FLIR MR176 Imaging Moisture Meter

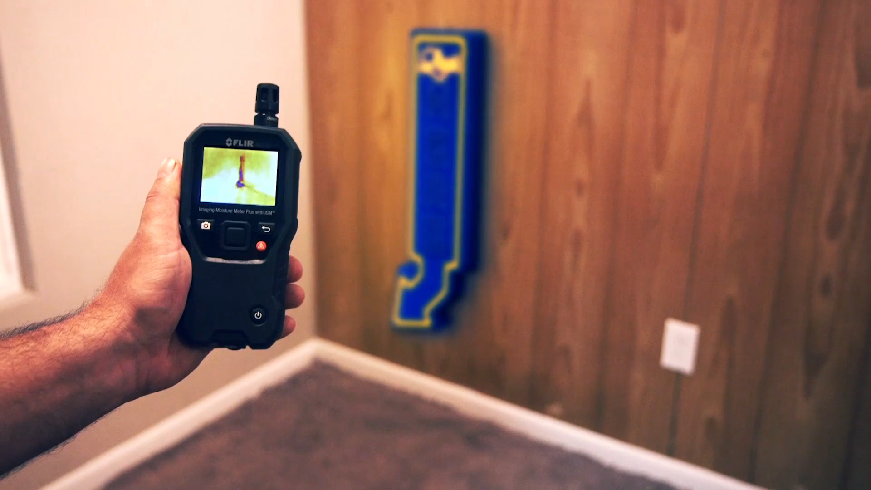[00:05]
Well, now it is with IGM Infrared Guided Measurement.
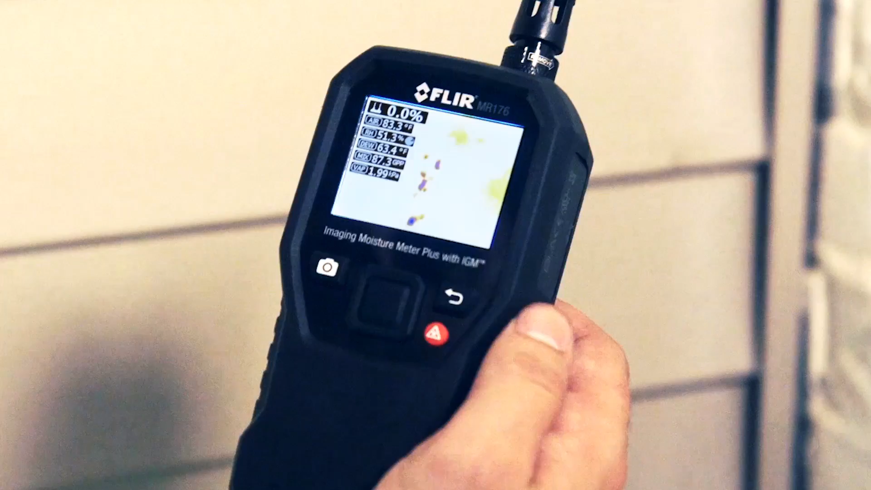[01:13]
The intuitive menu on the MR176 allows you to customise thermal images and readings and troubleshoot fast.
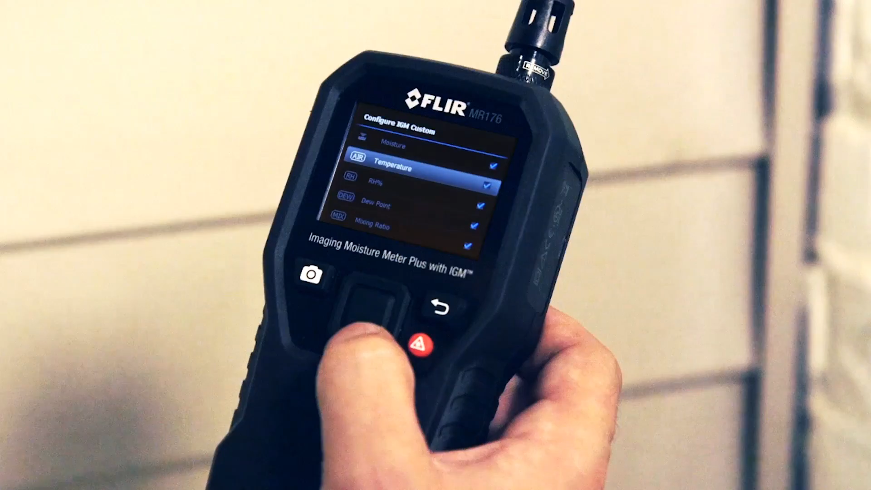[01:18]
Choose the measurements you want to pin to your images and
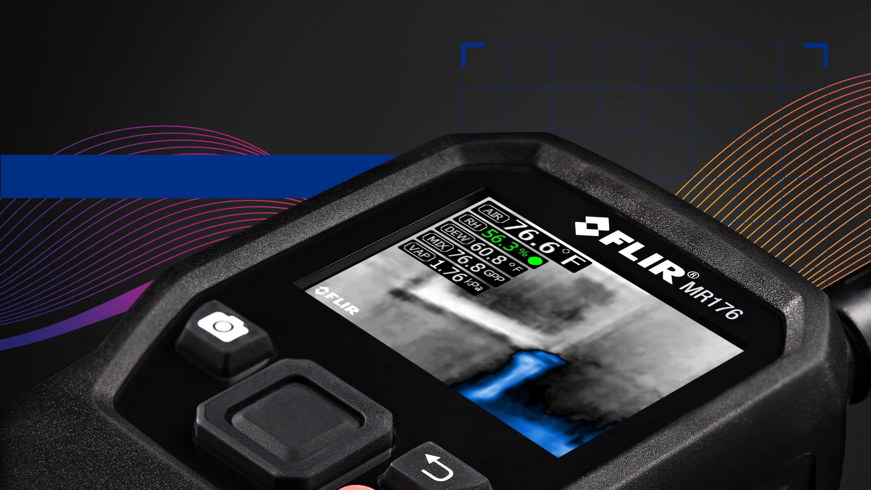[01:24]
select from four colour palettes for easier viewing.